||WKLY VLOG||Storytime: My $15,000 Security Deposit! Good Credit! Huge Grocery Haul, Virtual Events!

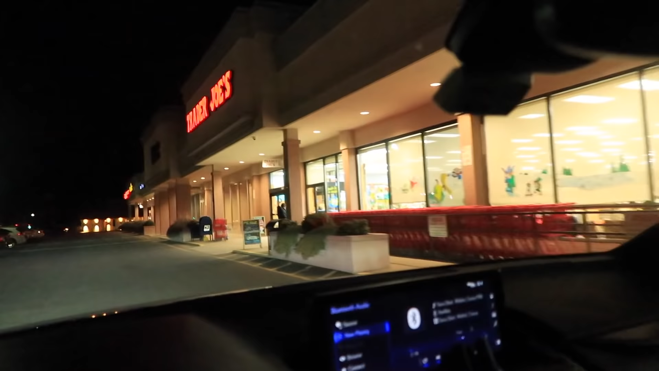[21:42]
so last stop for today is Trader Joe's Dan just got a good parking spot hopefully I can find one right here I think this is oh there's two excellent so we're gonna go ahead and park our baby